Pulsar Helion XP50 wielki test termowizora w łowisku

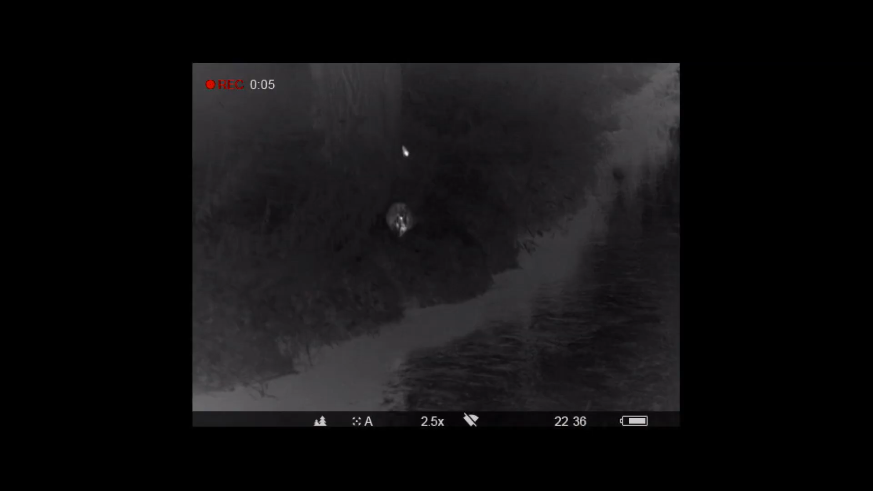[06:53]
To, co sprawia, że Pulsar jest tak dobrym urządzeniem,
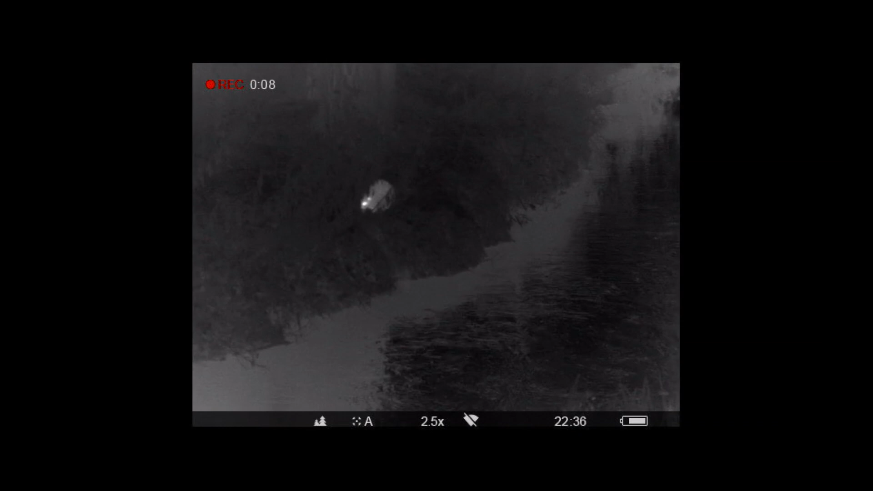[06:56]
to nie tylko sam sprzęt, ale także i oprogramowanie, które tutaj się znajduje.
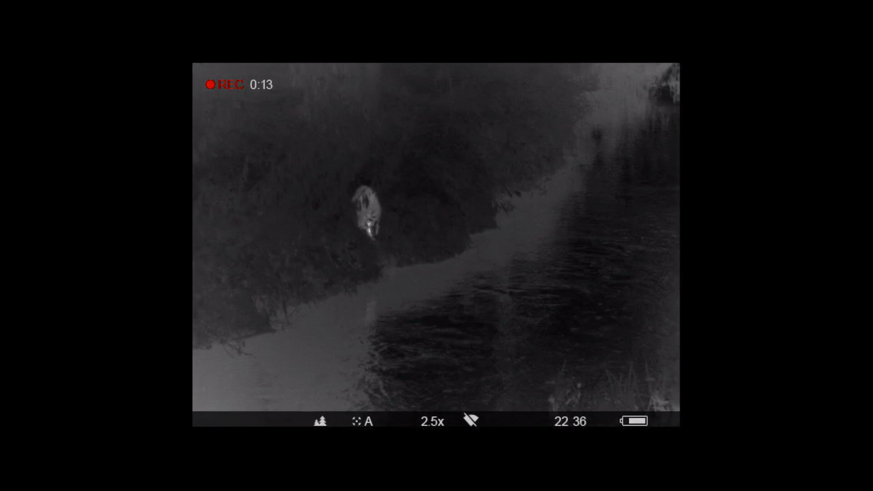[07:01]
To algorytmy, które zostały przygotowane po to, żeby działać w najtrudniejszych warunkach.
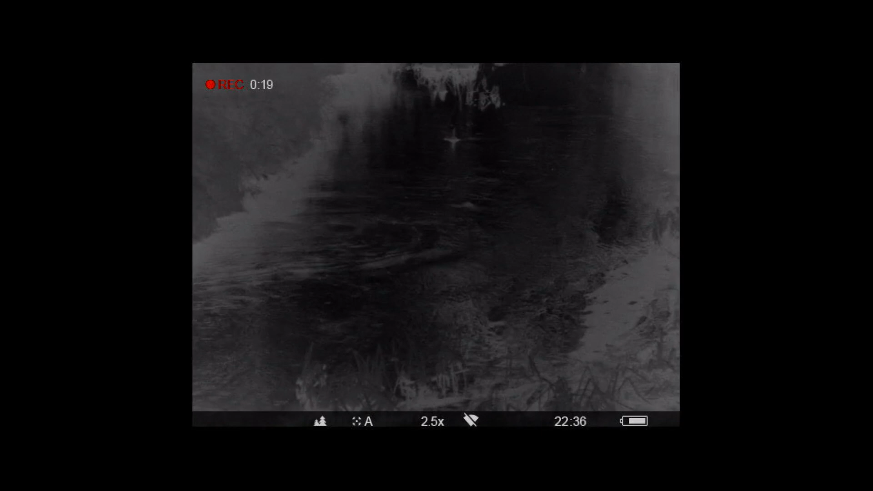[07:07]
Otóż po słonecznym dniu obraz będzie bardzo wyraźny w praktycznie każdym urządzeniu termowizyjnym.
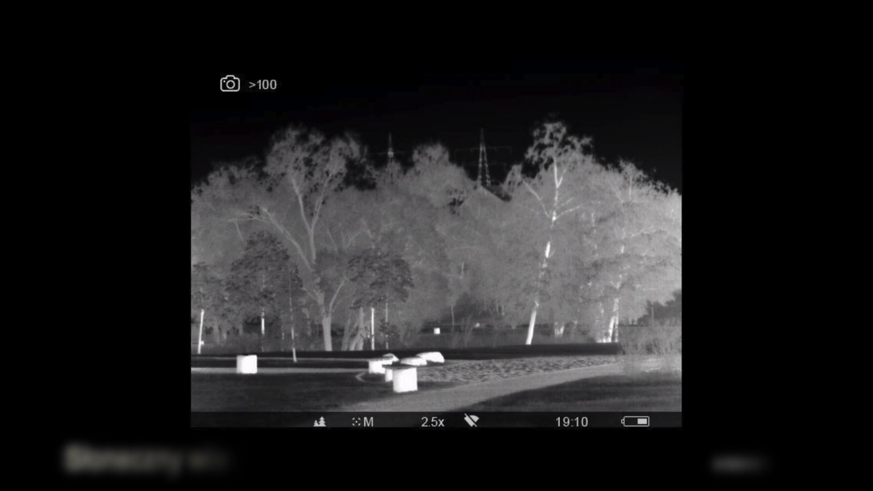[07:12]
Jednakże po obfitych deszczach, przy mglistych porankach, gdzie mamy do czynienia z dużymi opadami, zmienia się kontrast naszego otoczenia.
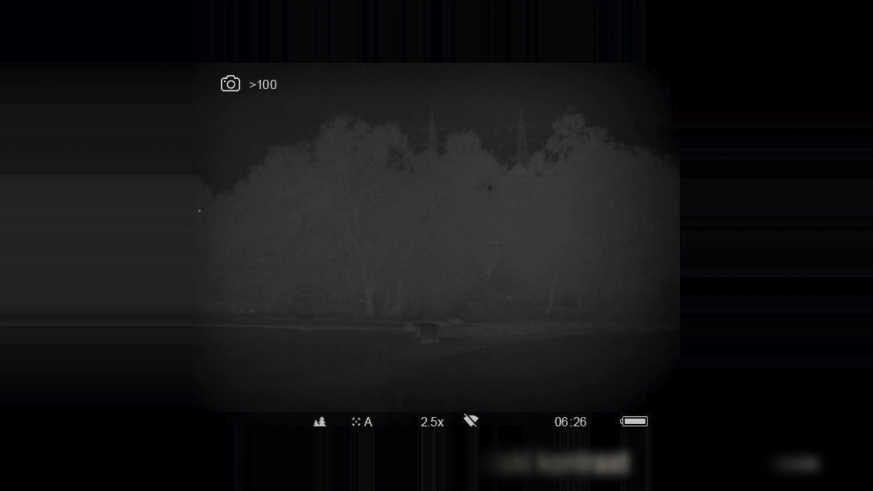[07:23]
I to właśnie te specjalne algorytmy czuwają nad tym, aby w Helionie obraz był jak najlepszej jakości.
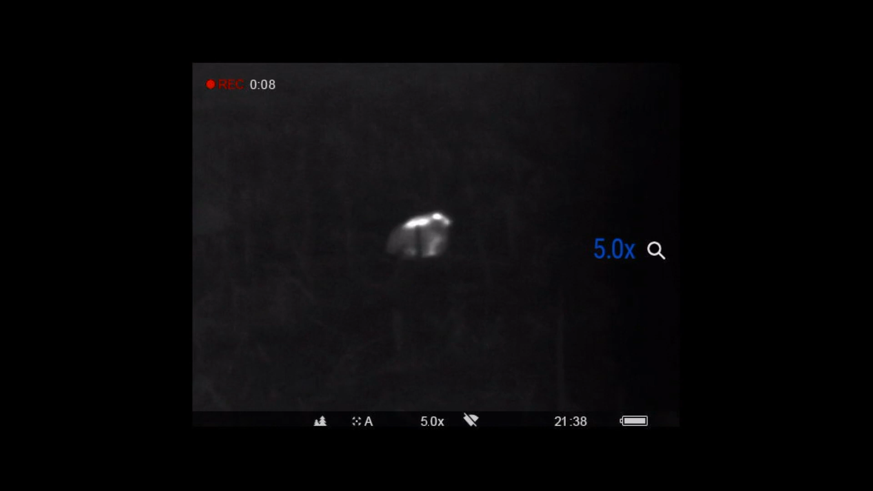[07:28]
Dzięki temu my będziemy w stanie rozpoznać zwierzynę nawet w najgorszych i najtrudniejszych warunkach.
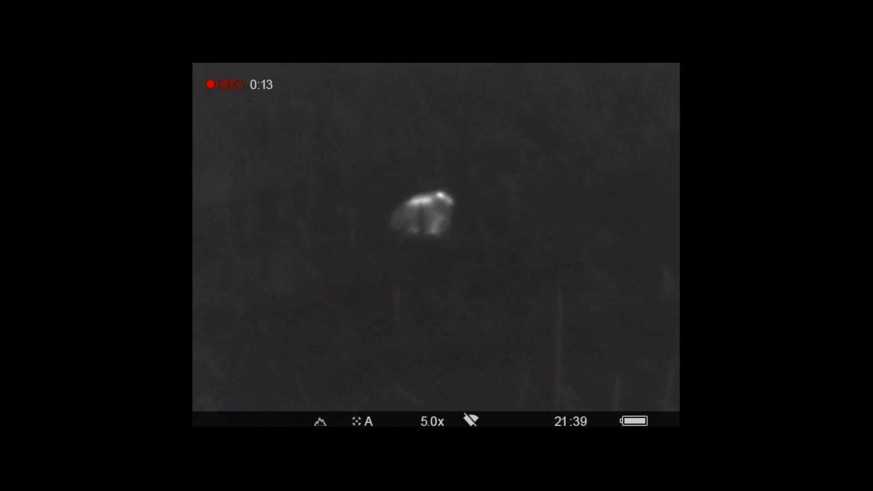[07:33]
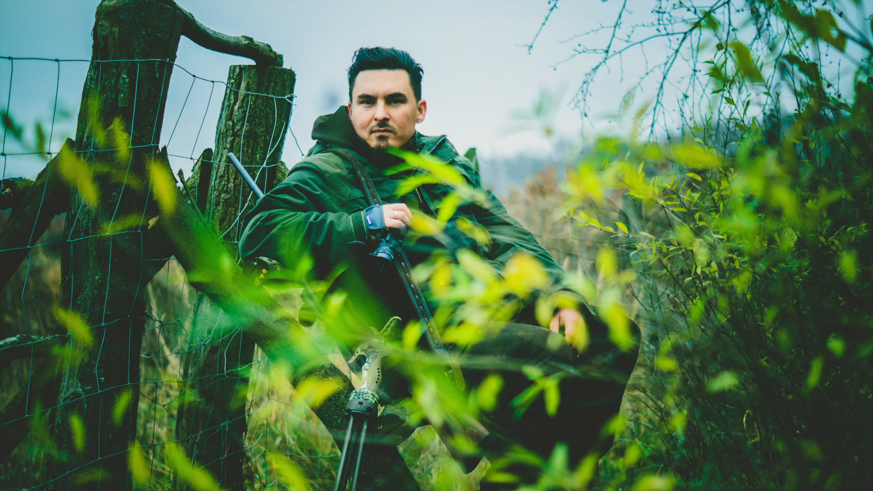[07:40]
Urządzenie wyposażone jest także w tak zwany dalmierz stadiametryczny,
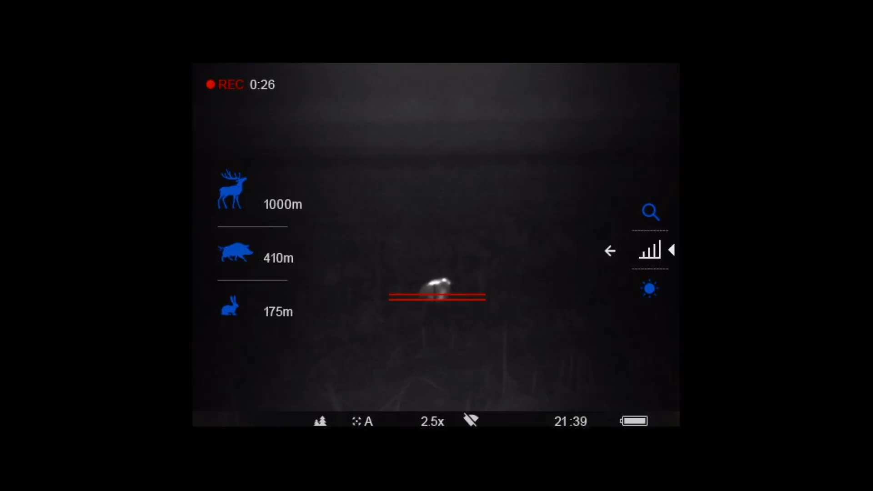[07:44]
służący do określenia przybliżonej odległości do obiektu o znanych rozmiarach.
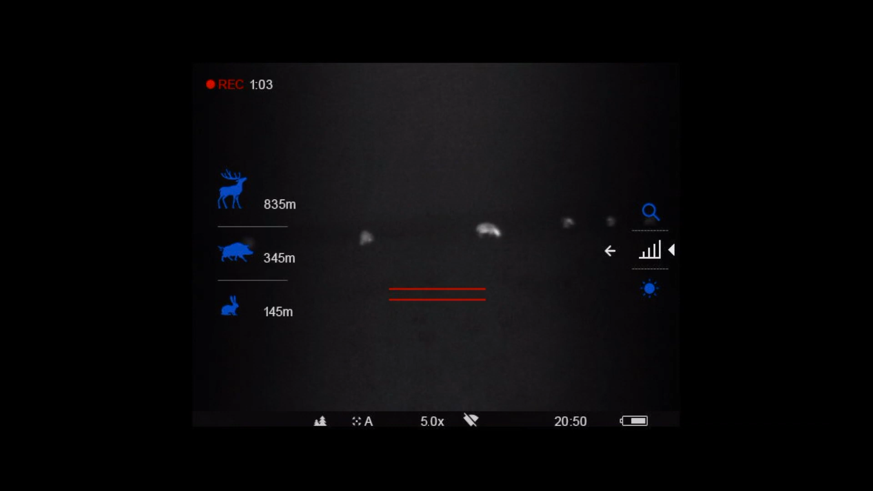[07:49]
Obiekty te to zając, dzik i jeleń. I tak za pośrednictwem samej termowizji jesteśmy w stanie wstępnie oszacować odległość do obserwowanego obiektu.
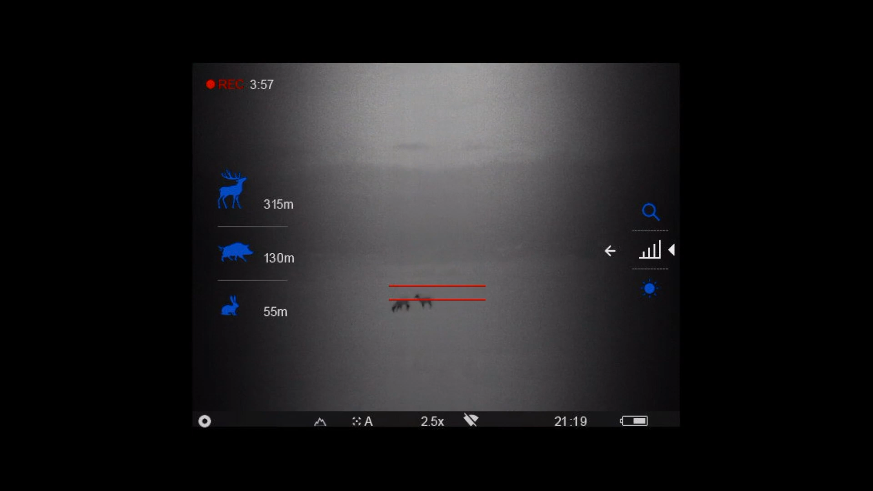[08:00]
Pulsar ma trzy moduły obserwacji zmienione przy użyciu pierwszego przycisku.
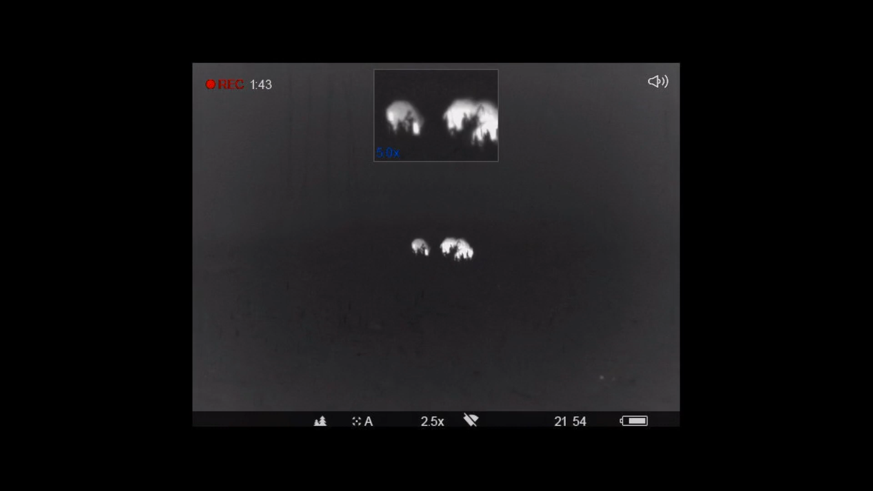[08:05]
Pierwszy z nich to tzw. forest mode, czyli moduł leśny.
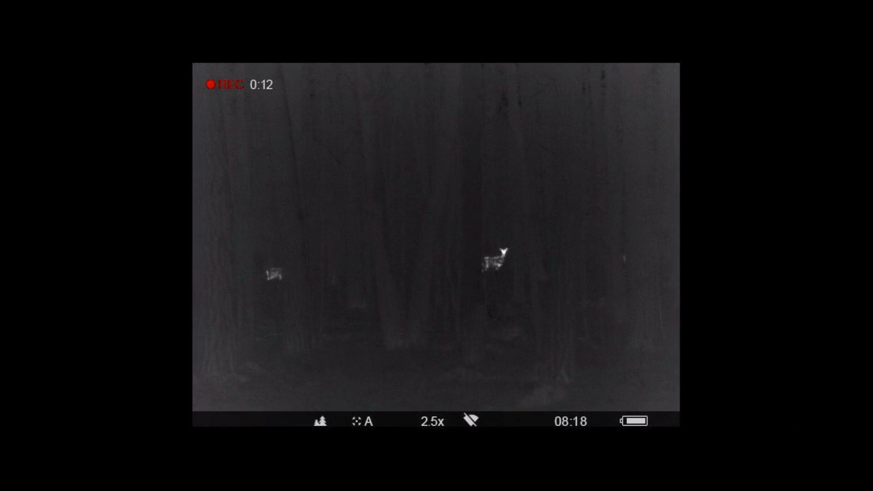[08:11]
Zapewnia on optymalny obraz w warunkach gęstej wegetacji roślin, czy też różnic temperatur. W tym module roślinność i gorące przedmioty, czyli nasza zwierzyna, są wyraźniejsze.
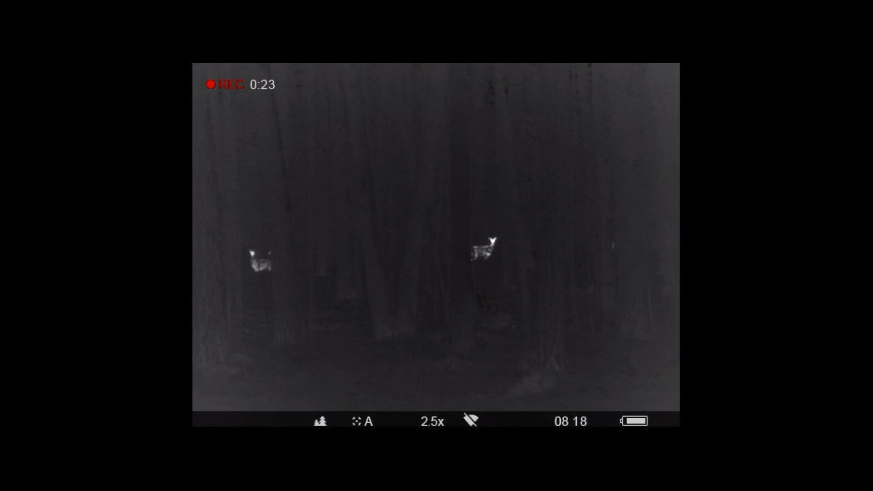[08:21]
Używajmy go wtedy, gdy chcemy zobaczyć jak najwięcej, nie tylko zwierzę,
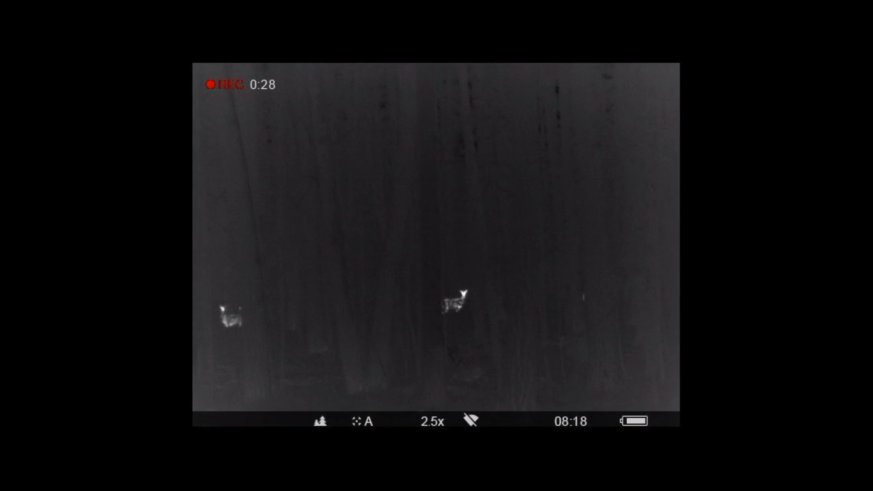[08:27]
ale także i otoczenie, aby upewnić się, że teren, na którym polujemy, jest bezpieczny.
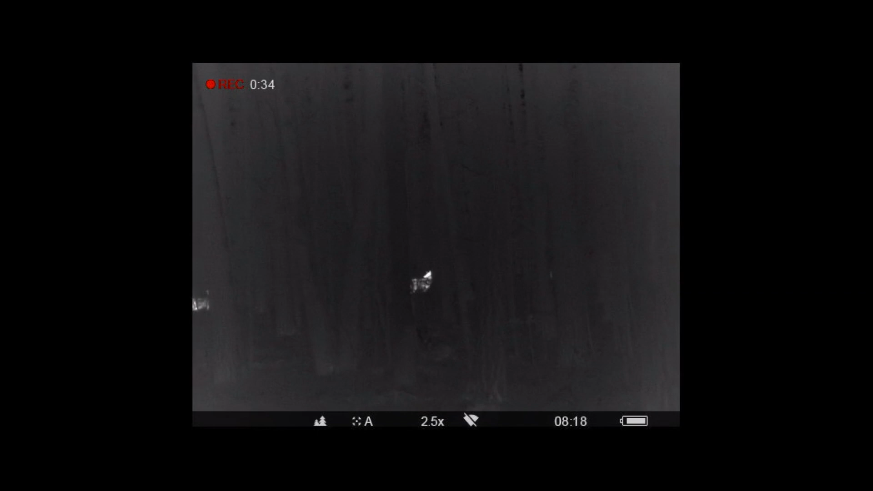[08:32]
Drugi tryb to tzw. rock mode.
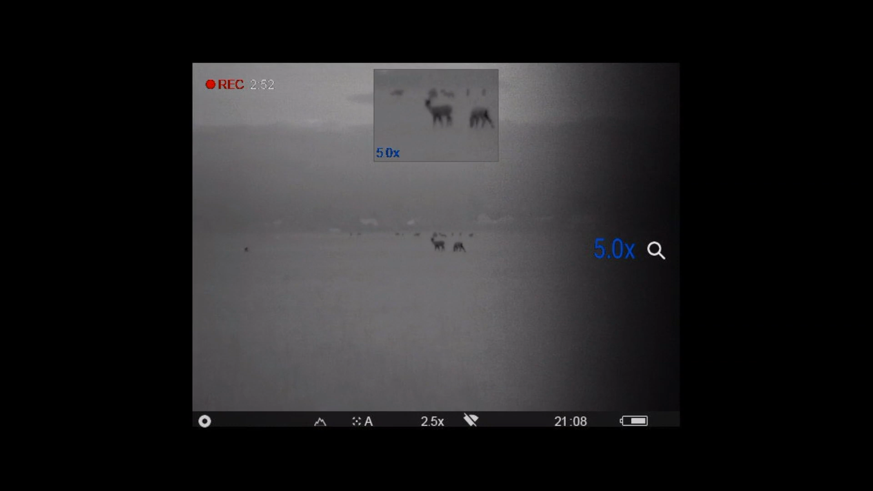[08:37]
Przydaje się, gdy polujemy w nagrzanym terenie, podczas słonecznego dnia, w skalnym, rozgrzanym otoczeniu lub podczas gorącej letniej nocy.
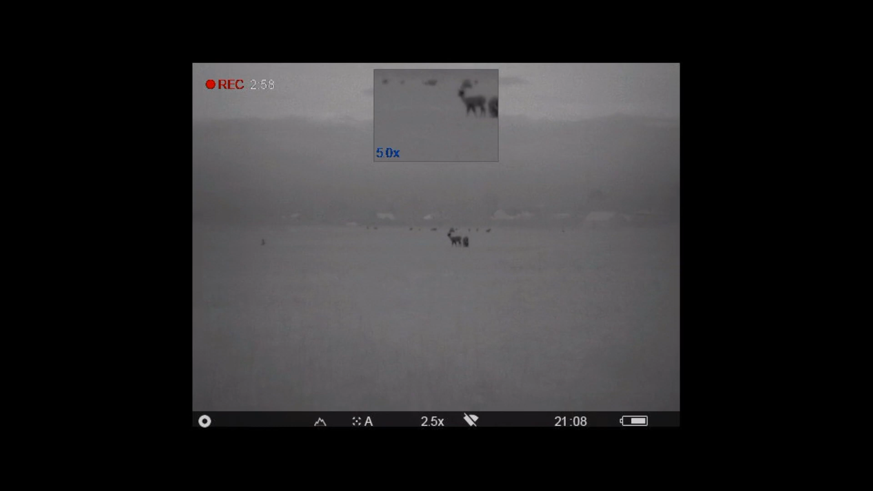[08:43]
Trzeci moduł to moduł identyfikacyjny.
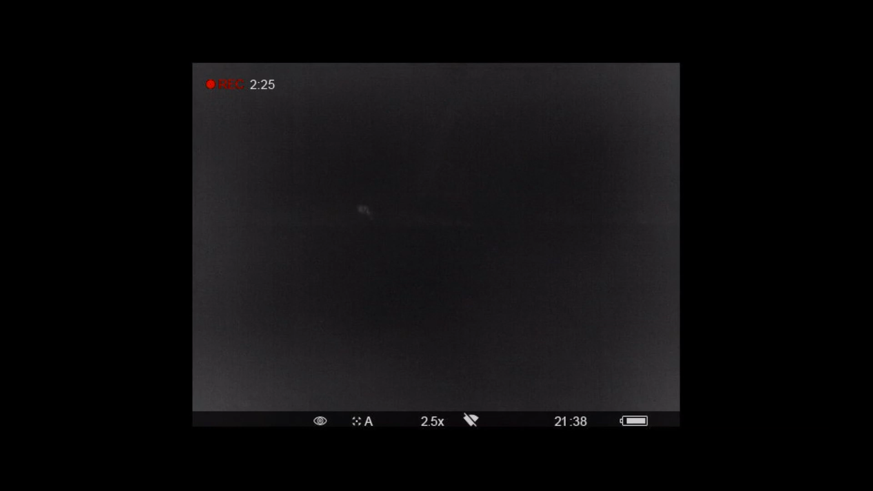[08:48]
Jest to moduł o większej czułości do jak najdokładniejszej identyfikacji obserwowanego obiektu.
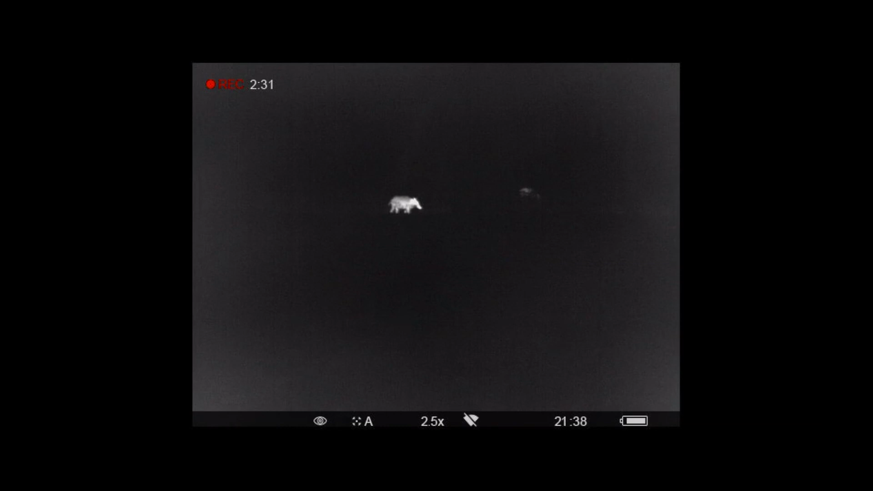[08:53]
Widoczne jest nieco więcej szumu w otoczeniu, ale w tym trybie jest to jak najbardziej naturalne,
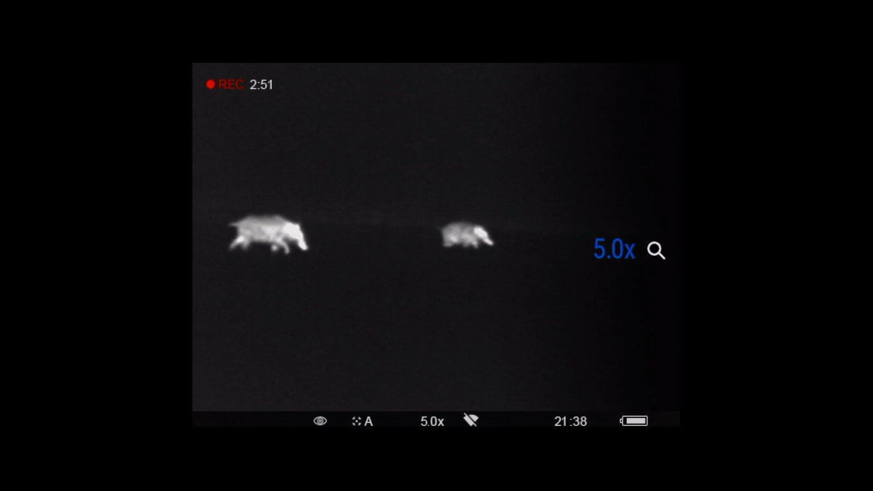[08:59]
ponieważ chcemy wyciągnąć z tego obiektu jak najwięcej detali.